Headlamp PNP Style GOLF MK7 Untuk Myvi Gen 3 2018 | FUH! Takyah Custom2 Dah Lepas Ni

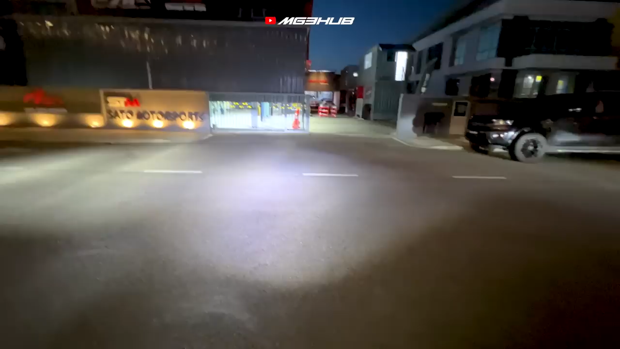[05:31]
Kita Naik sikit Dia adjust lah Jam zip tutup Lampu kat sebelah Tengok Betul-betul balik lah Adjuster tu Okay kita tengok eh Adjuster dia Yeah Adjust dia memang Cun guys Dia memang adjust